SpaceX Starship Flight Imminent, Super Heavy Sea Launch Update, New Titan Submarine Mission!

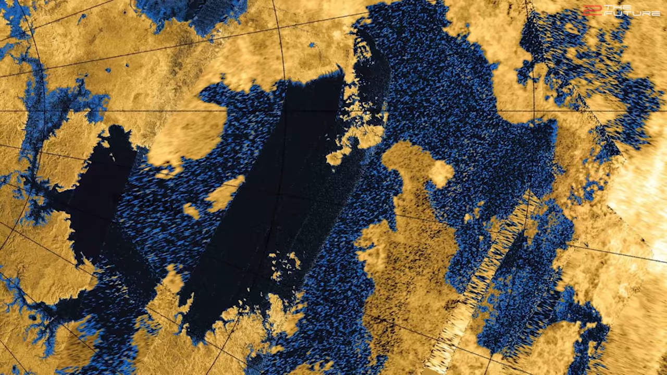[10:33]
Not bad, so it's quite large. But how deep is it? Until recently, we could only speculate.
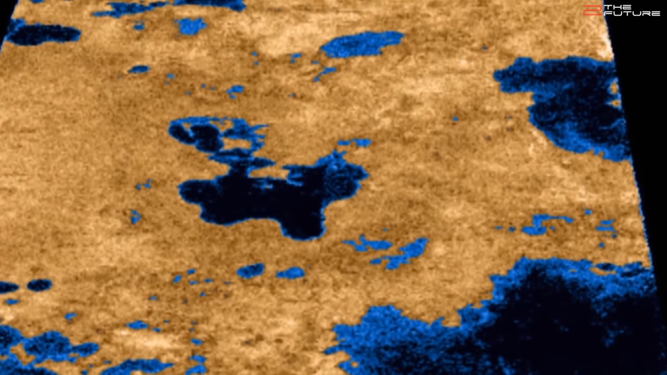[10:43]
But now data of the Cassini probe from one of the last flybys was analyzed by scientists at Cornell University, and it turns out that these seas can be really deep,
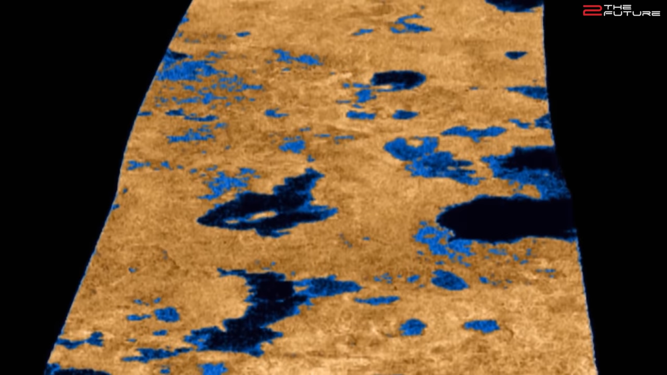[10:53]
namely in some places more than 300 meters or 1000 feet deep.